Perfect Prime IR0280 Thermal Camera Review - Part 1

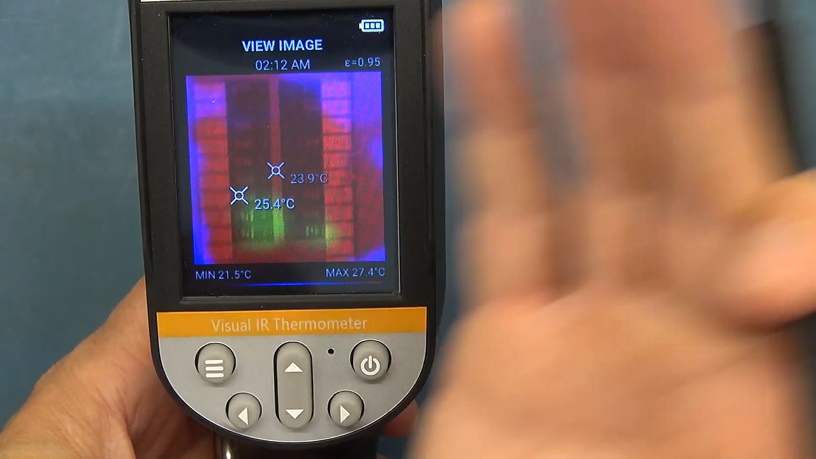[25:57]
On screen: max 27.4°C, min 21.5°C
So those are all the images.
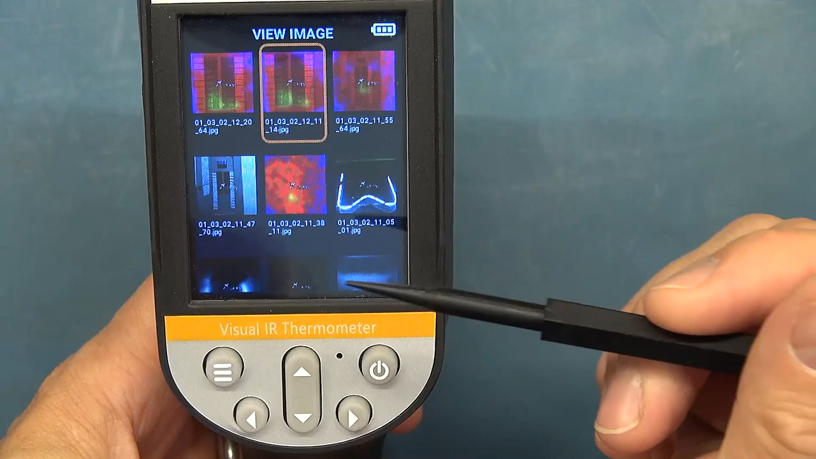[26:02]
You've got a setting where you can go in and delete. And just out of interest, obviously, there I set up, I had a blended image. I could have just had a thermal image, but because of the resolution, you'd struggle to see what you're looking at.
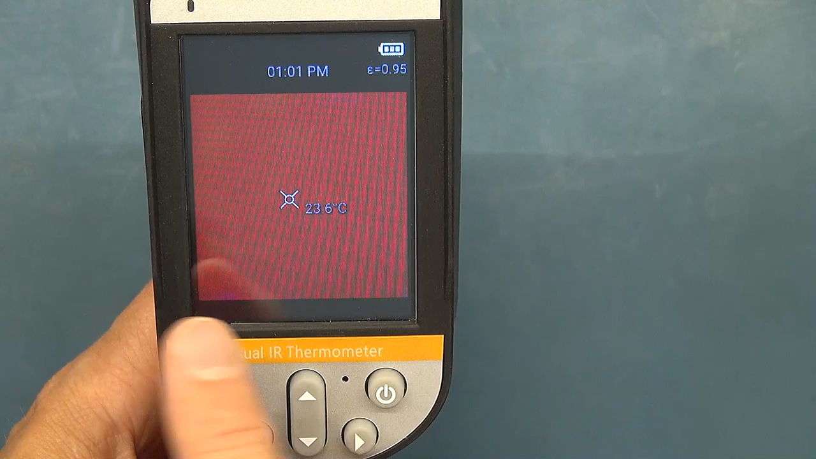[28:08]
On screen: spot 23.6°C
So if you want a bigger display and not show your palette, then that's what you do.
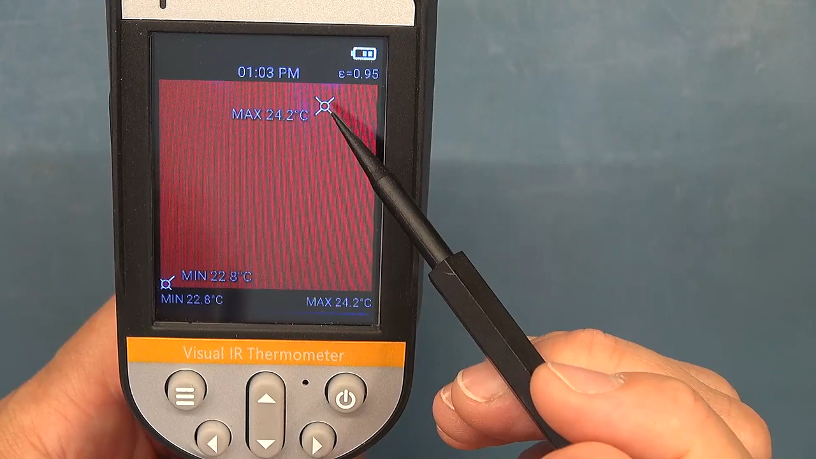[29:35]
On screen: max 24.2°C, min 22.8°C
You can now see the min and max of whatever is in the display.
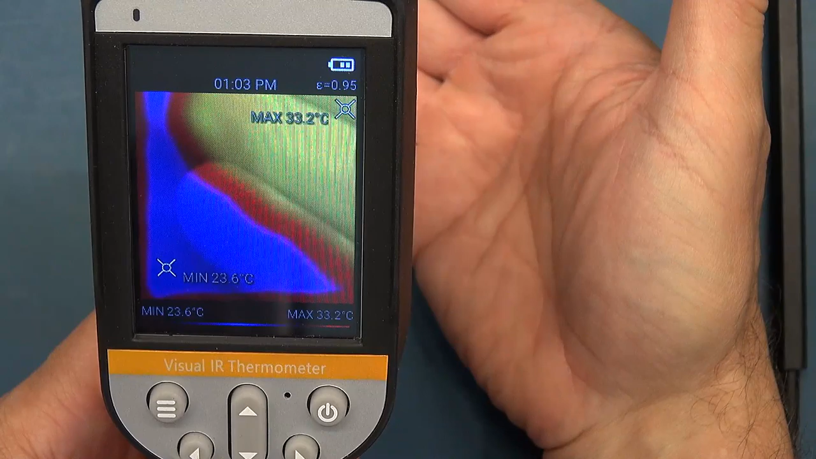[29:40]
On screen: max 33.2°C, min 23.6°C
And that could be really handy if you're just pointing this.
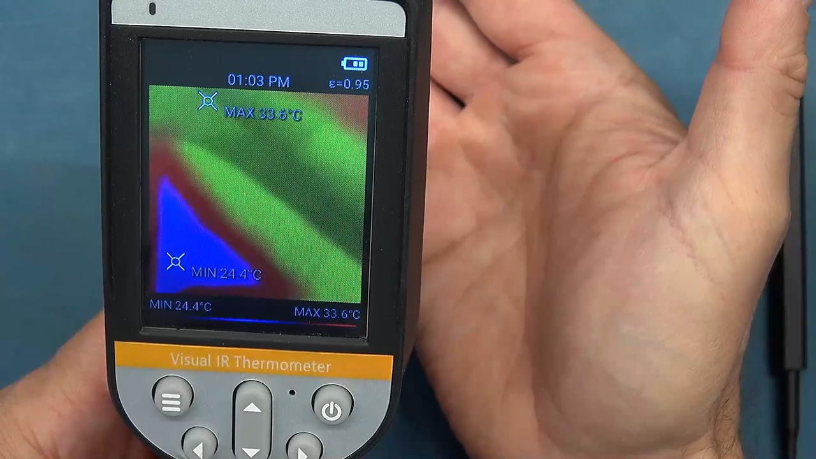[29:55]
On screen: max 33.6°C, min 24.4°C, scale top 33.6°C, scale bottom 24.4°C
I would not say at this resolution it's the best application for this camera with this resolution.
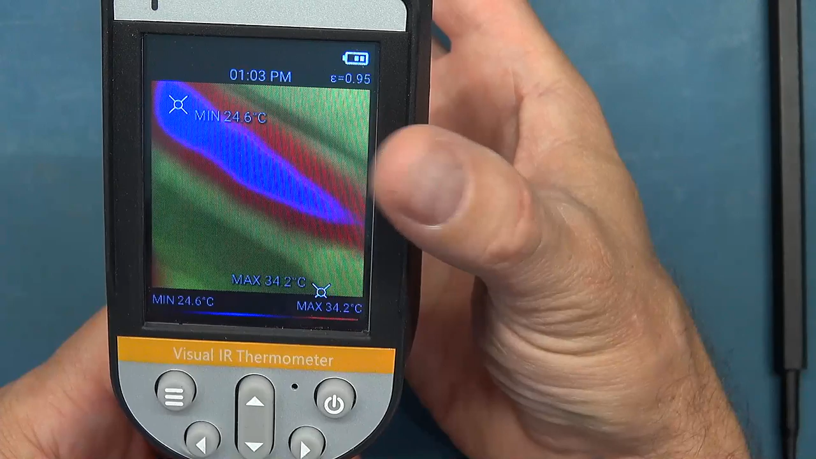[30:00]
On screen: max 34.2°C, min 24.6°C, scale top 34.2°C, scale bottom 24.6°C
It still can be used for that.
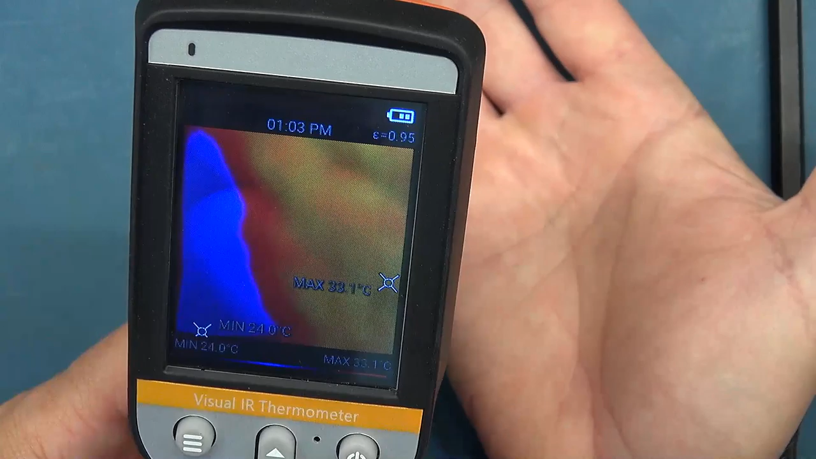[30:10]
On screen: min 24.0°C, scale bottom 24.0°C
a PC board where you might have a capacitor overheating or something like that,
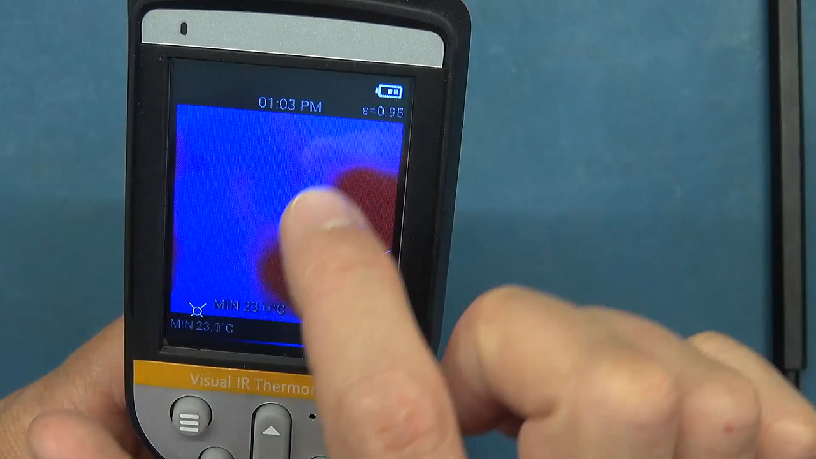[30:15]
these will jump straight away and highlight the lowest and the highest temperature. Of course, loads of other applications.
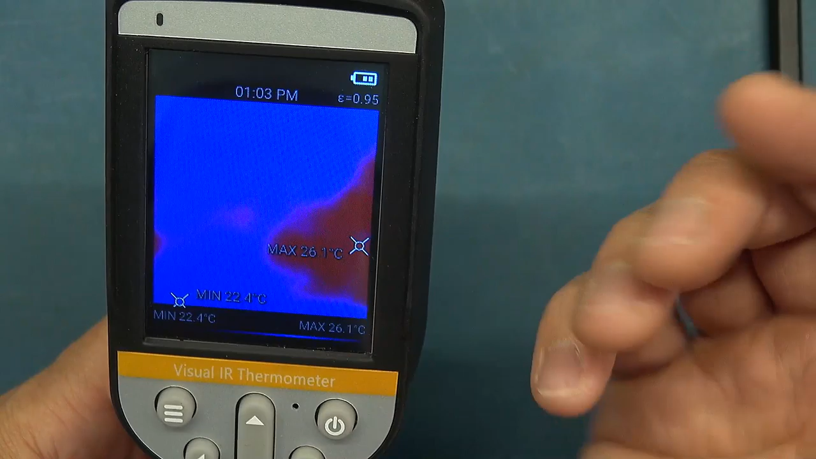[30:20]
On screen: max 26.1°C, min 22.4°C
But this min max is really helpful.
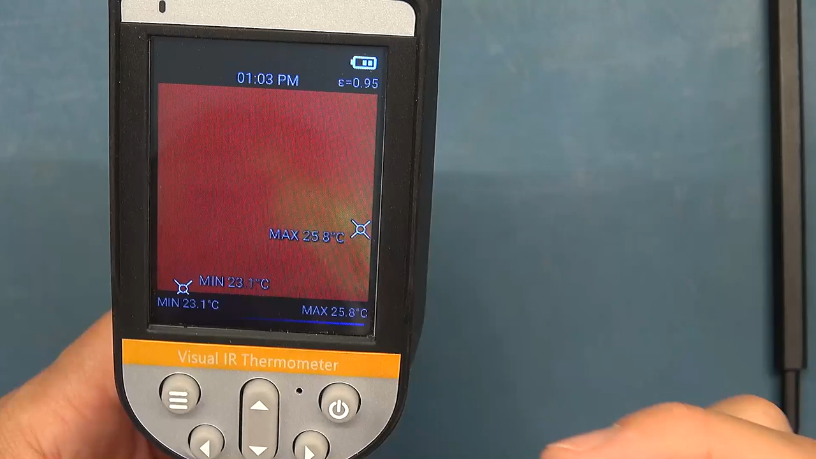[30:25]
On screen: max 25.8°C, min 23.1°C, scale top 25.8°C, scale bottom 23.1°C
They'll dance around the screen doing that. Let me just demonstrate the problem I had with this.